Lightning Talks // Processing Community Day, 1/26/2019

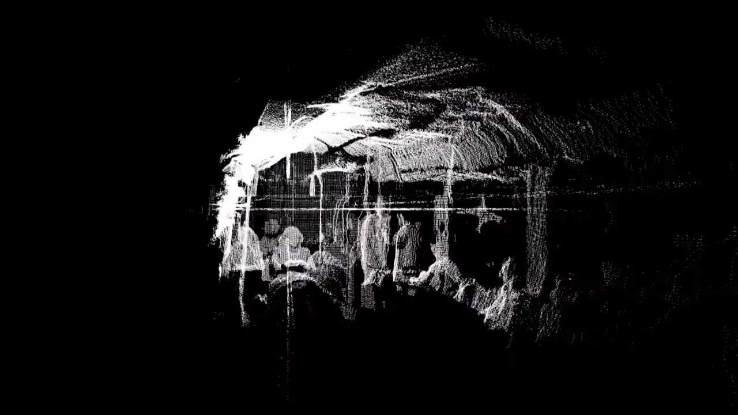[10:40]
it produces this is just a gif of the four-minute video which is also overlaid with binaural audio from inside of the buses so it's it's pretty
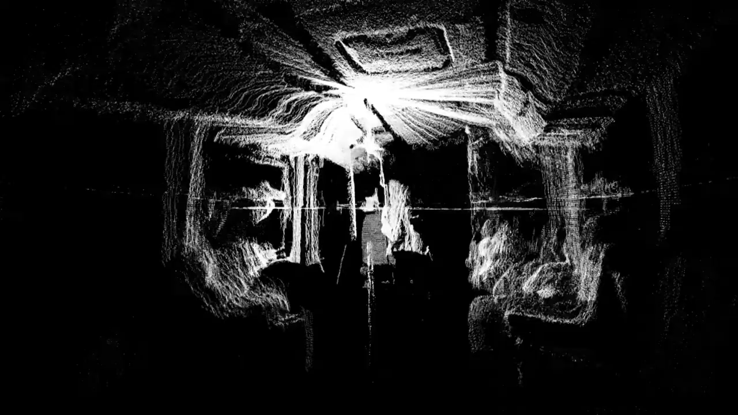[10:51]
techy and pretty researchy but that's one of those and another one that I wanted to